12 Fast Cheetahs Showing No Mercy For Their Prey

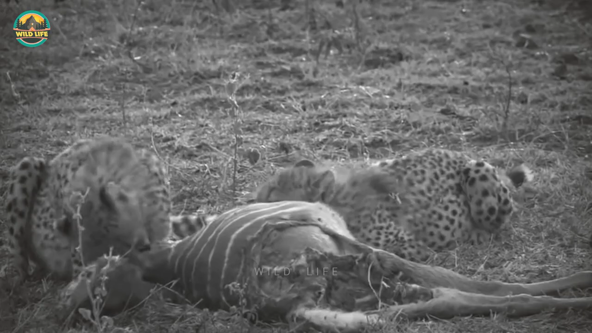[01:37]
It seems like Mom has already taken a chunk out of its prey because its behind has been ripped out and I doubt it was the cubs doing it.